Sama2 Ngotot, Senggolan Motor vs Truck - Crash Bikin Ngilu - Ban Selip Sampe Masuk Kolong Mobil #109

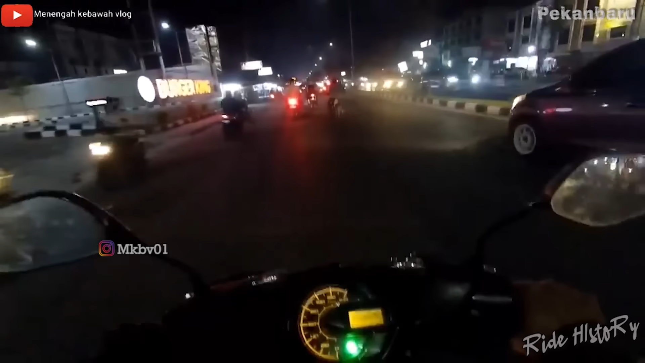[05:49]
lihat betapa barbarnya orang ini untuk pro boden lihat lihat nih lagi mantap omae wa mou shindeiru nani waduh betul ya zin